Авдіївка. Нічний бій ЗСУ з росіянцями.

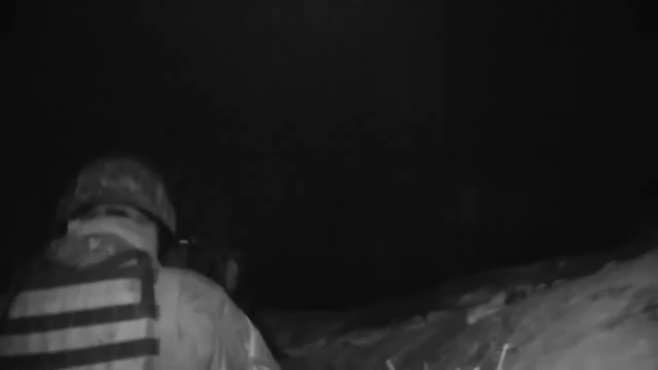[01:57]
Вот вы сейчас бачите, пока я вам працюю их. Чуете?